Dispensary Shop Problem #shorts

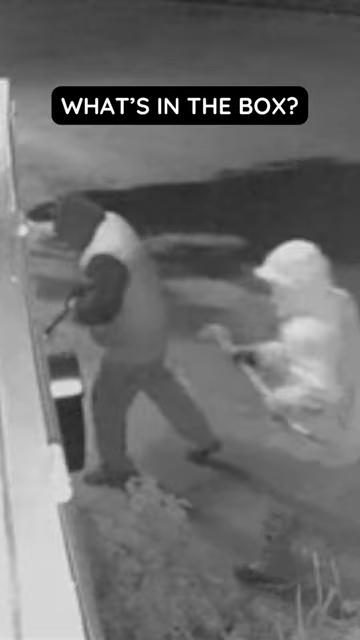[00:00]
Security cameras from a marijuana dispensary recorded the moment in which several suspects pried open the door and entered the place.
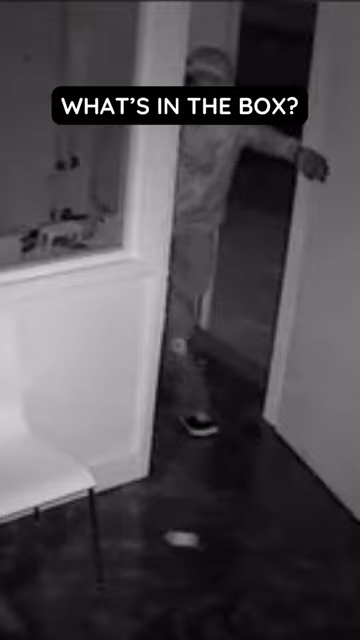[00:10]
On video they can be seen trying to break open an ATM with
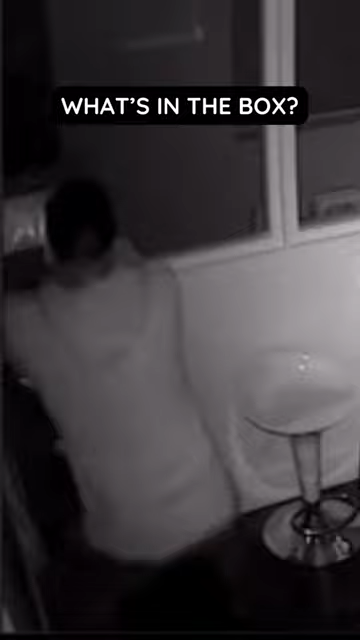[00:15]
a crowbar but after several attempts it was impossible and they leave to join the other suspects who were in the warehouse of the establishment.
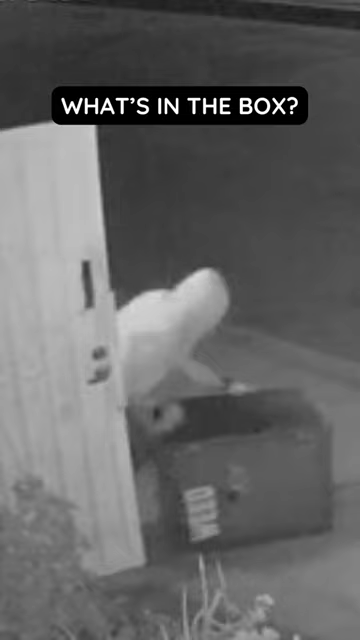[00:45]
The safety box was loaded into an SUV and all of them left the place.